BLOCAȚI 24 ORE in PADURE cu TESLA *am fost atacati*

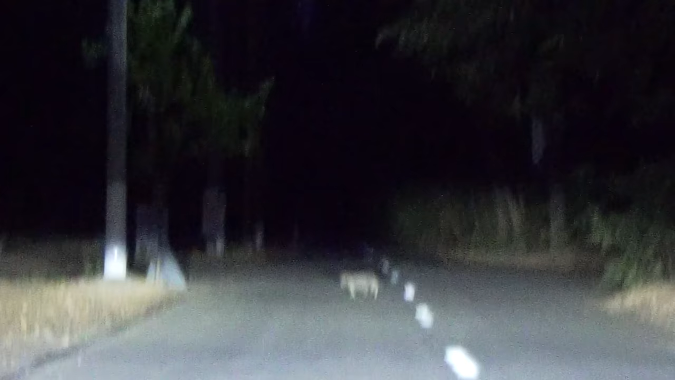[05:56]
Uite-te-te Mama, uite cum ii fac ochii Doamneca te-ai speriat Hai sa